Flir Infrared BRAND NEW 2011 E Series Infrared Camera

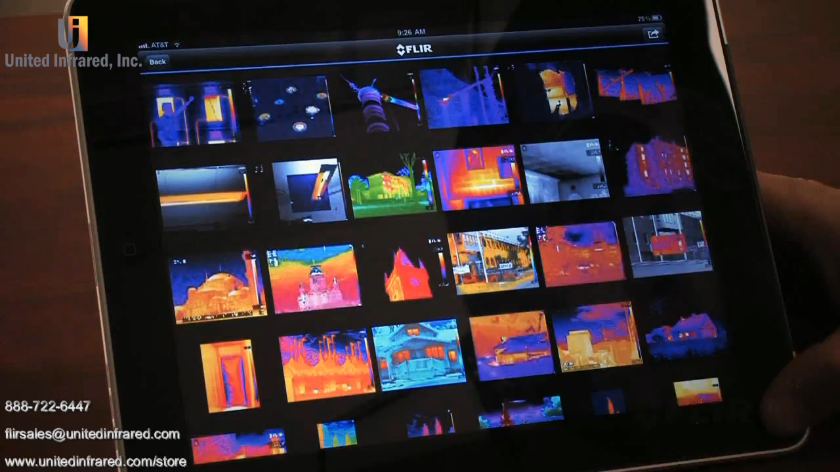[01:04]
Just download the new FLIR Viewer app from the Apple Store and you're ready to transfer images,
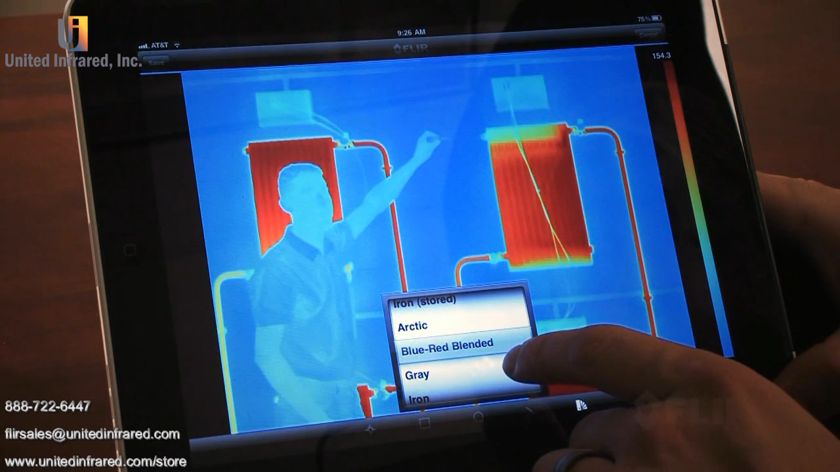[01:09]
enhance their appearance, add data, create reports and share critical information immediately.
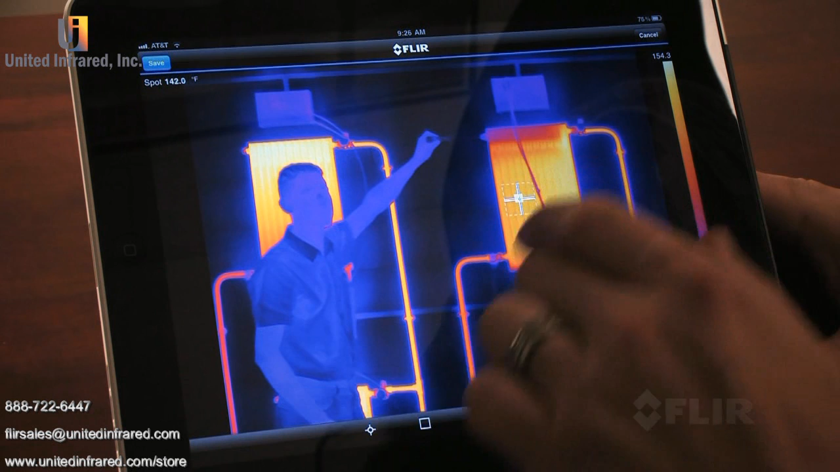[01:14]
On screen: spot 142.0°F
Link Bluetooth devices to the E-Series camera as well,